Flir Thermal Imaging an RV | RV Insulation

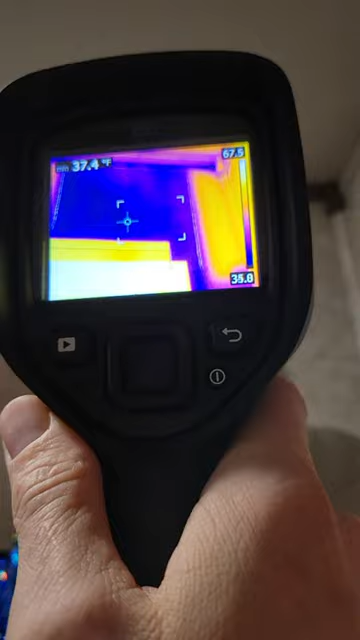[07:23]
that up put some insulation spray foam something maybe um and probably help
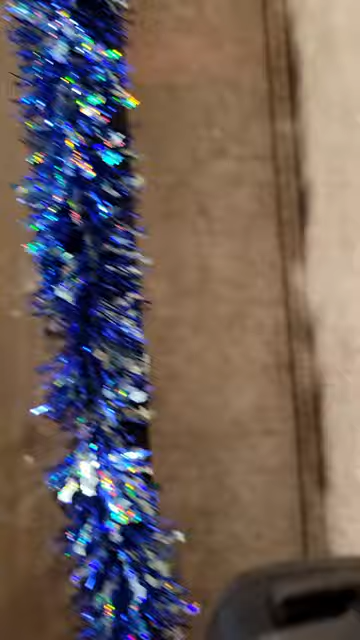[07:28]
but the spaces around the edges um can't
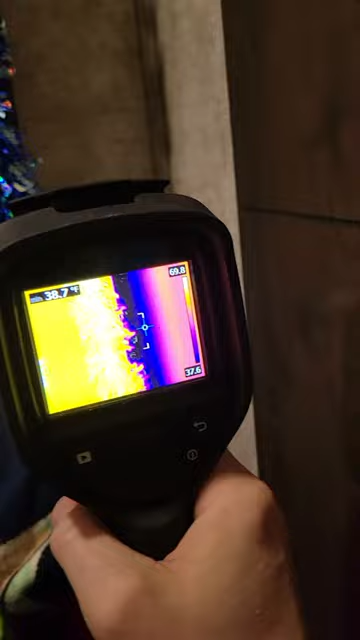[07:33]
really tell if this is air leakage or whether this is just a result of the um
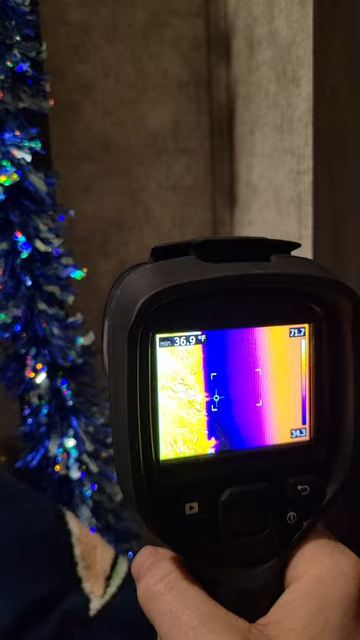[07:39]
On screen: min 36.9°F
I don't know if it's just the result of the framing bits that
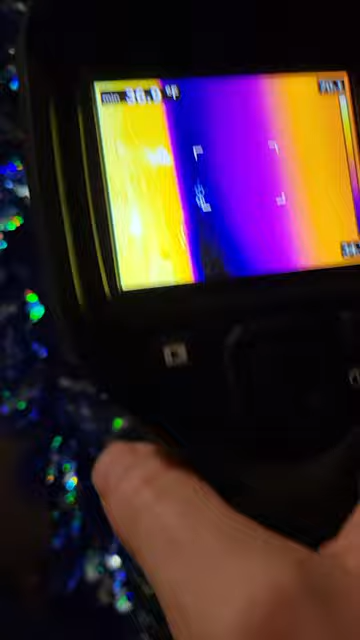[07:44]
are in the wall there next to the slide
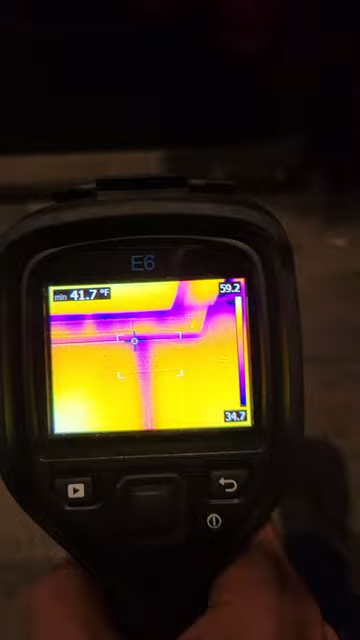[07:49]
On screen: min 41.7°F
and then a little bit of a little bit of cool coming underneath the slide a little bit
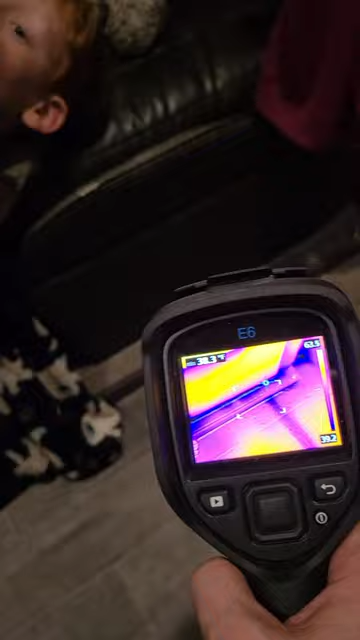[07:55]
so yeah definitely some some opportunities and that is about what
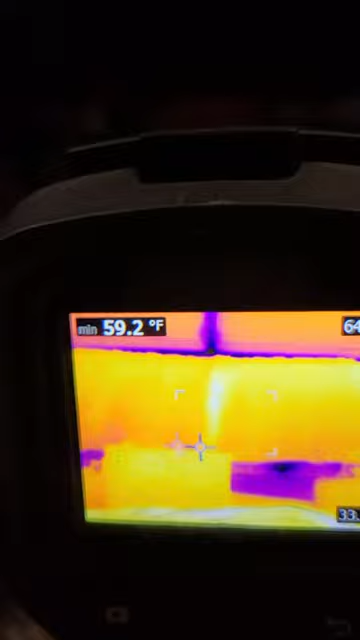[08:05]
On screen: min 59.2°F
couple more tests so here we have uh let's see if I can all right so
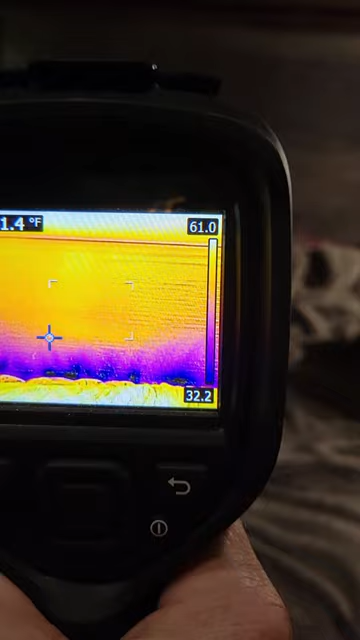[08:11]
that is the reflectix behind plexiglass um and it is keeping about 50 ish degrees which
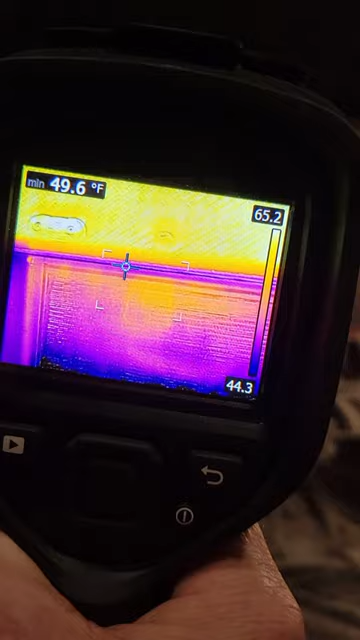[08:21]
On screen: min 49.6°F
isn't terrible uh but the bottom um where the zoom in here with this at the bottom you know it doesn't seal very well you can see the
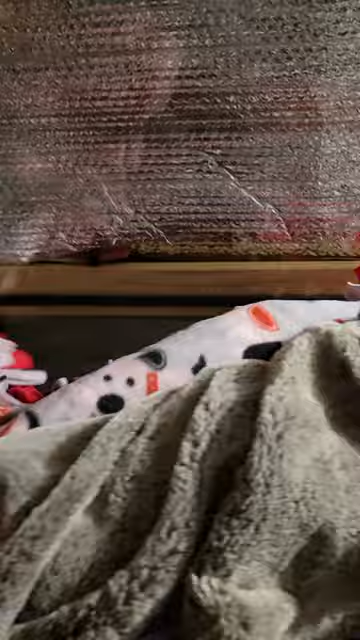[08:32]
handle and how it doesn't quite seal very well that part gets pretty cold let's see if we can
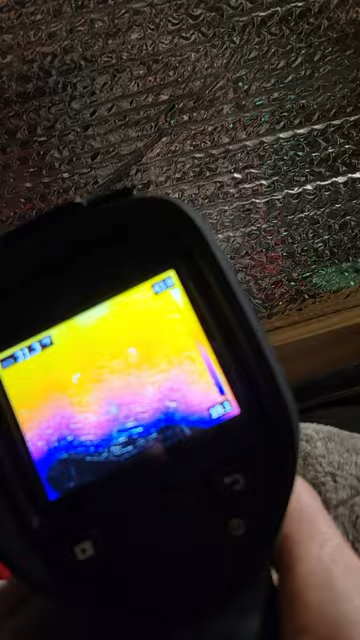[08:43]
yeah so cold spots definitely cold spots and then sorry about all that shaking
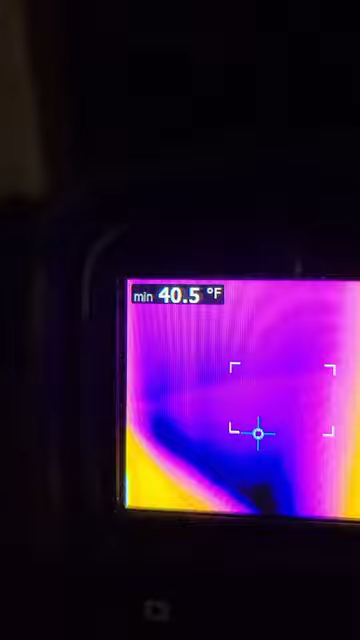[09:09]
On screen: min 40.5°F
um i don't know if you get that there
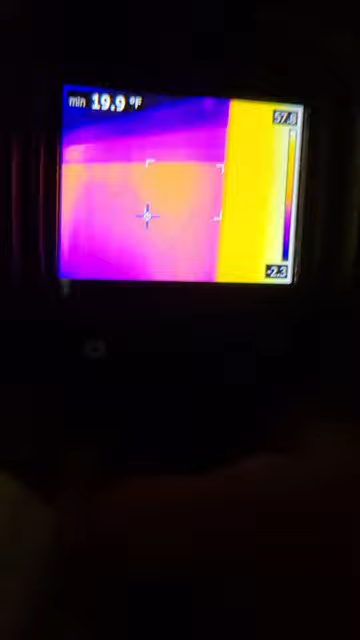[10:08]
On screen: min 19.9°F
that's real cold it is real cold there's something there we go
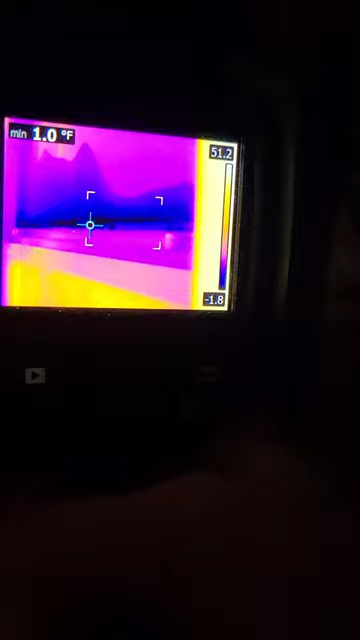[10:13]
On screen: min 1.0°F
1.4 yep that's that's the actual metal frame that's behind the screen
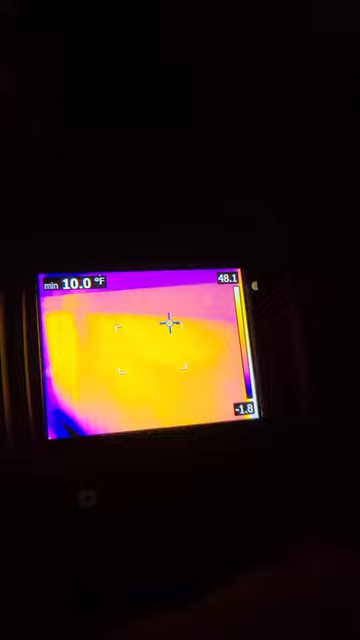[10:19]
On screen: min 10.0°F
and then that's the glass so apparently the screen
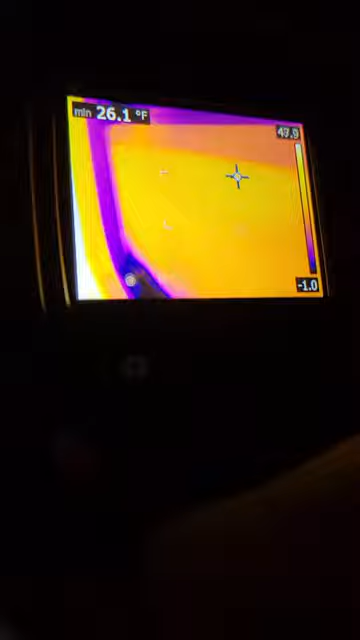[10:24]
On screen: min 26.1°F
is making it difficult to get an accurate representation of the temperature but whoa oh close man there yep
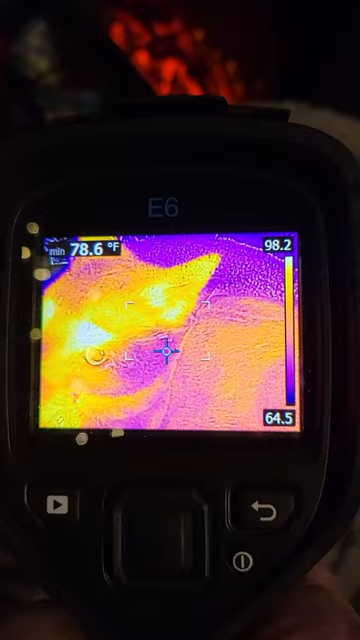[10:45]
she's really really warm yeah even outside the fur she's like room temperature 76 degrees